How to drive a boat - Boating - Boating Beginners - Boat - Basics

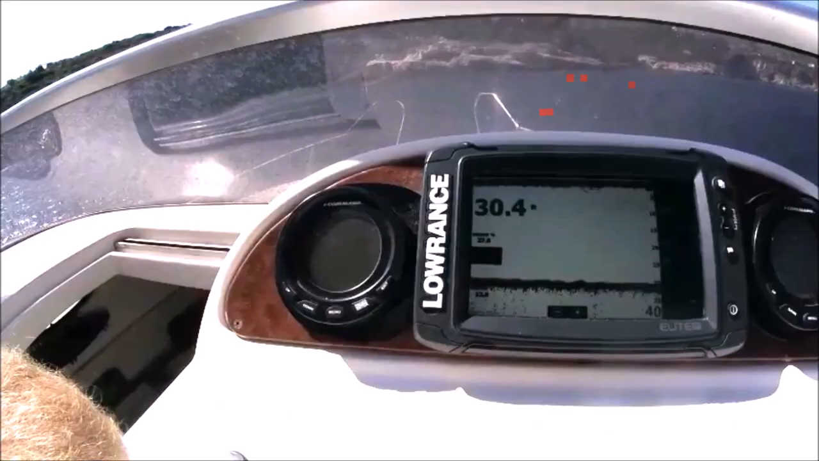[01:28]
30 feet you can see what's on the
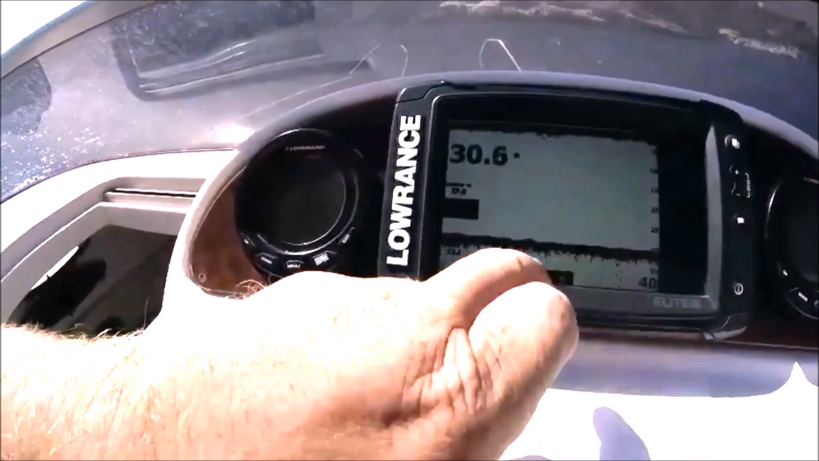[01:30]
seabed okay that's sound flat awesome don't worry about it it is quite daunting to begin with but